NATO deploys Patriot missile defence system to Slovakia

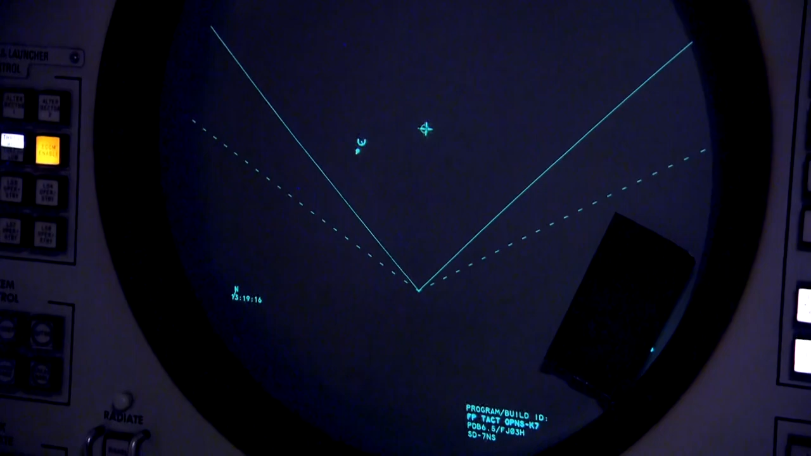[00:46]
En dit doet hij door middel van het radiosysteem die de raketen aanstuurt richting het doel en ze uiteindelijk vernietigt.